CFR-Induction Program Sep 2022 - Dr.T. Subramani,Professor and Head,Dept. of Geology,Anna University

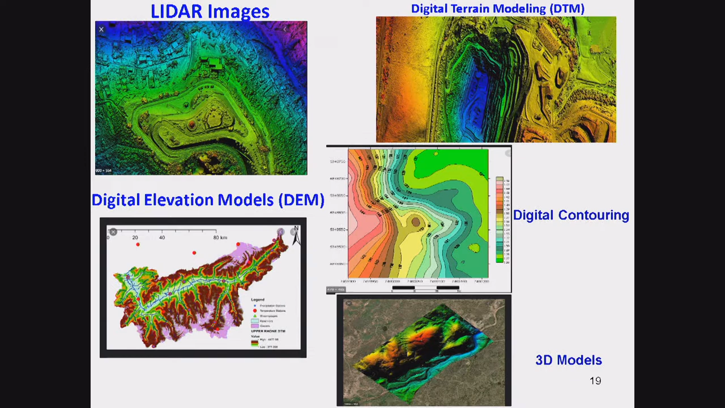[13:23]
It is known as digital elevation model or digital terrain models. You can get the 3D view of the area. Then you can see here digital elevation model. You can get digital contours. You can get 3D models. Then you can go for your applications. Then for marine, also for bathymetry survey. So to get the sea bottom profile, people are using this kind of study. Then geotectonic mapping. How the plates are moving? And whether the earthquake can happen? Tsunami can happen in a particular area.
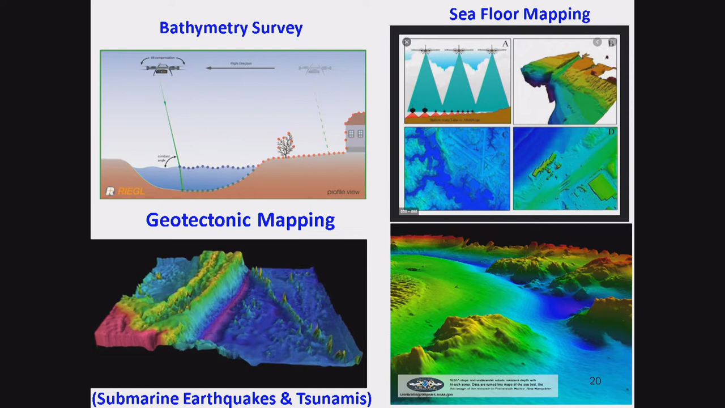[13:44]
So you can get these type of images of the ocean floor. For various applications we will be doing this. Then disaster mitigation.
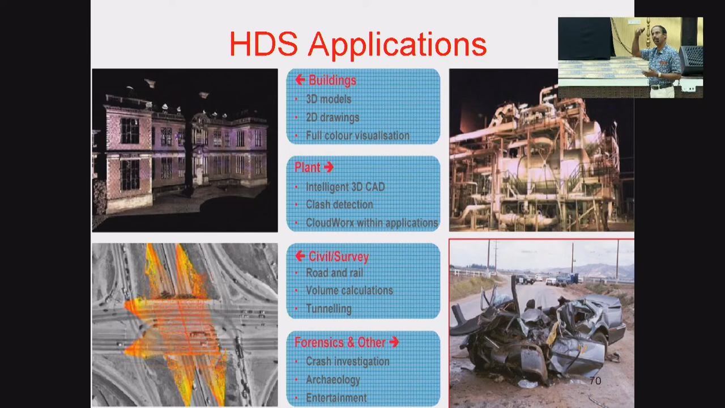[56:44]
In which side the impact was high? The top or the front? So, they will do the analysis. So, I told you about this. For example, this may be industry.
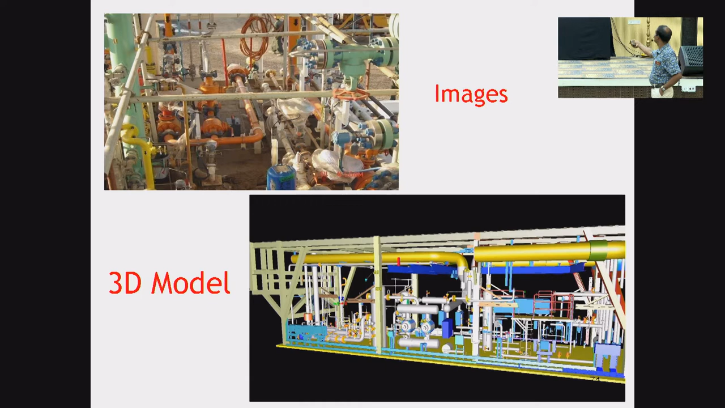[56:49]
So, if this entire area is exposed to the instrument, you can get the excellent 3D model for monitoring purpose and all. Then, topographical survey.
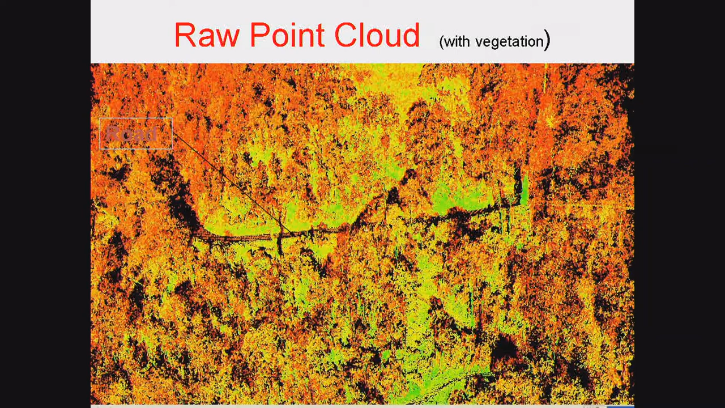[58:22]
Then you see the raw point cloud, raw point cloud data you can get. These are all the vegetation. See, there is a road in the center. Then, if you have your photo,
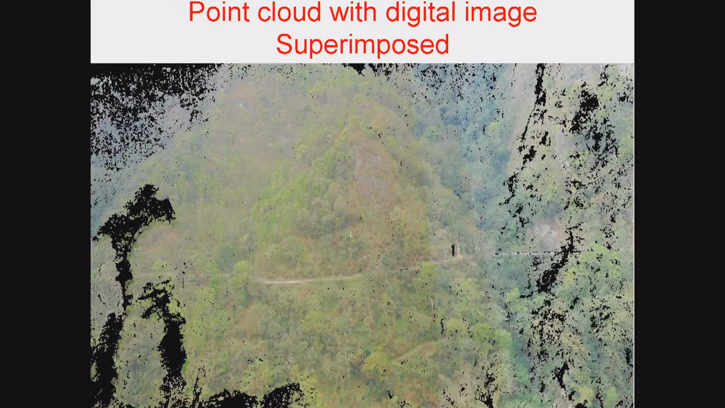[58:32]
digital photo, digital image, you can superimpose for reference.
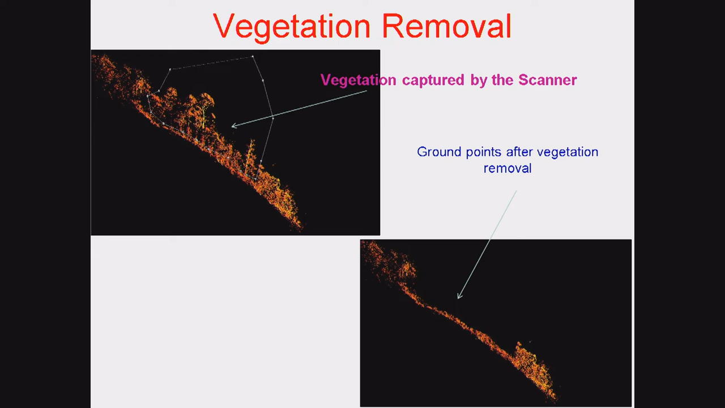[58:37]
Then, using the algorithm software, you can remove the vegetation slowly.
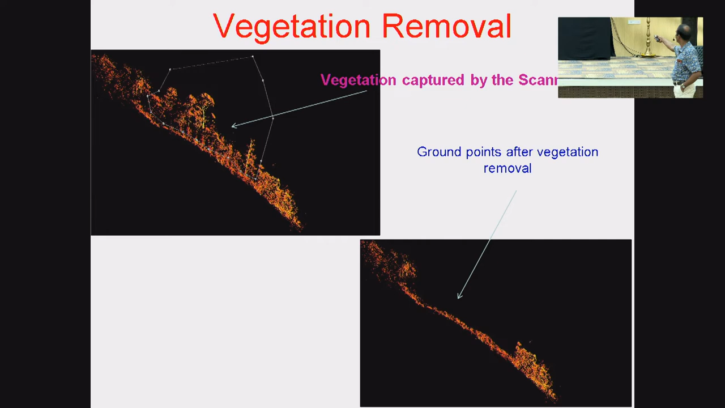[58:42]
Then, barren is exposed. Surface is exposed like this. Now, after removing completely, after removing the vegetation, your surface will be like this. Then, you can develop contours.
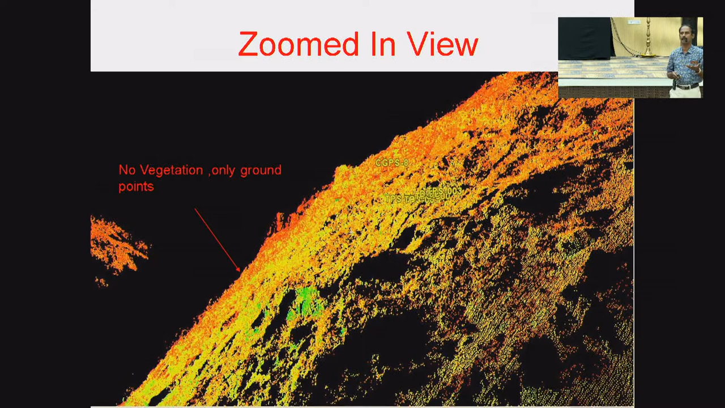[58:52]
Then, you can go for planning and other activities. For example, this is a dam site. Okay? Then, you see they have developed digital contour.
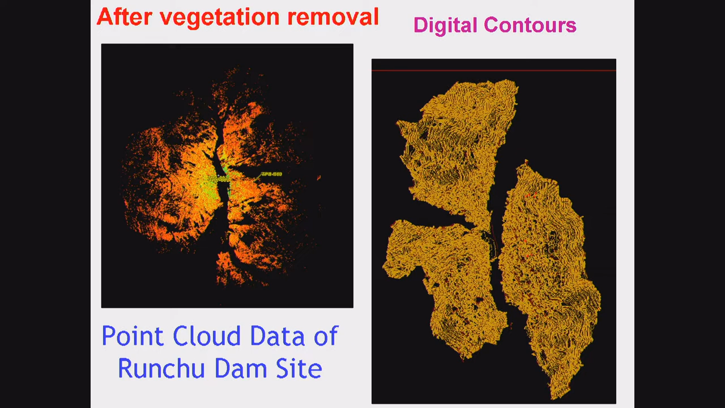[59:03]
Then, you can go for other activities. Similarly, this is a mine. This is a singularly coal mine.
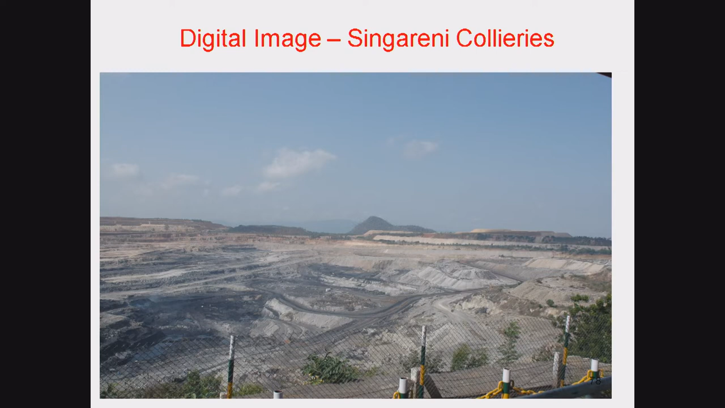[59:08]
So, what you can do is at the center, you can fix the instrument and you can get the pine cloud. Then, you can compute the volume. Very easy, quick. Either you can use drone or you can use this type of scan station. You see, pine cloud. Scanner is at the center. So, the entire area benches. You have benches.
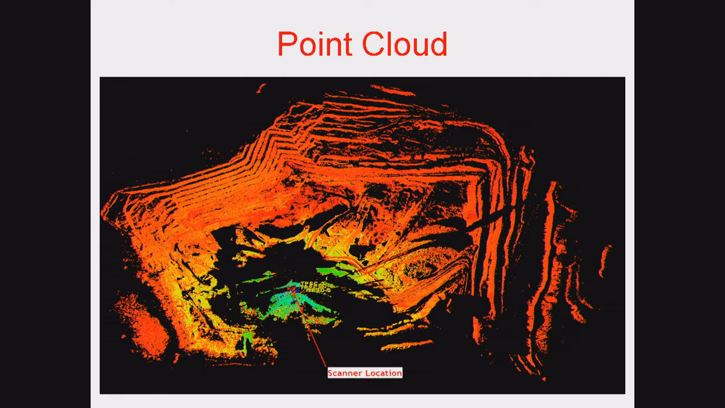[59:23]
So, you can get the 3D. You can go for volume computation. So, how much material is removed from this particular mine? Not only for mining or civil related obligations.
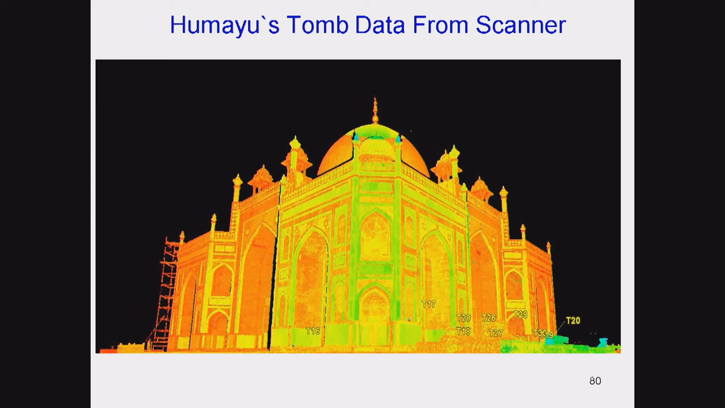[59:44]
You see, archaeological studies are for various historical places. Can be monitored and can be documented. Okay? Now, everything is in the digital form. For example, you know, in so many temples, so many things are missing. And the missing thing will be there in the US Museum.